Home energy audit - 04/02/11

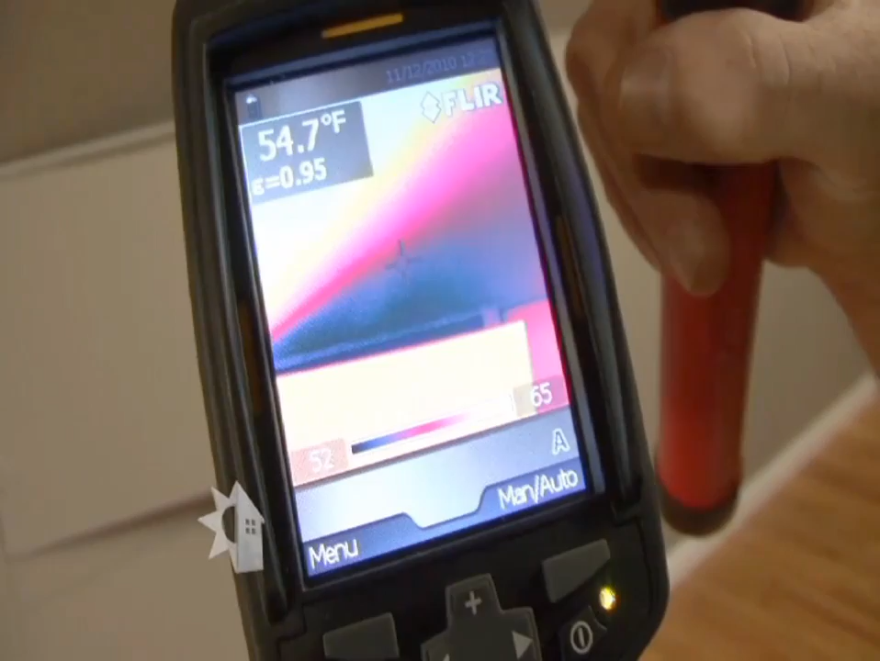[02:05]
On screen: spot 54.7°F
I mean, you can see the blue that's cold air and when it flares out like that, that's air movement and so we can we can see a lot of it.